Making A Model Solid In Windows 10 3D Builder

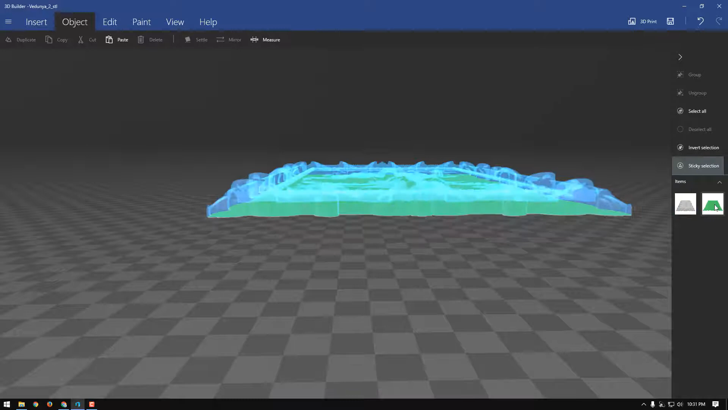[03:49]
then select that bottom plate and this is where we need to squeak it up ever so slightly in size
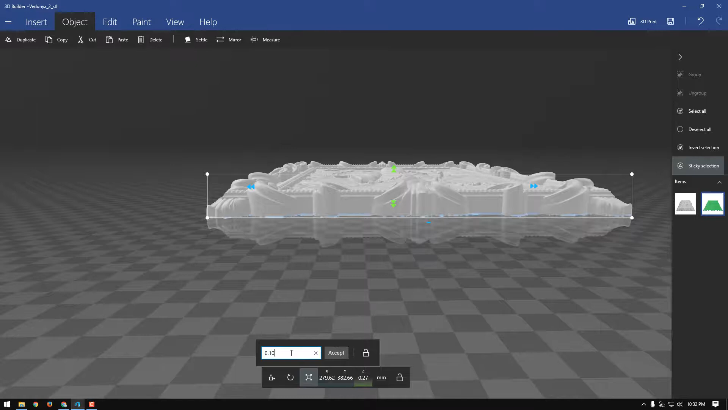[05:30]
point 27 so we're going to squeak that down to point 10 you got to make sure you unlock it because you only want to adjust the the height of the plate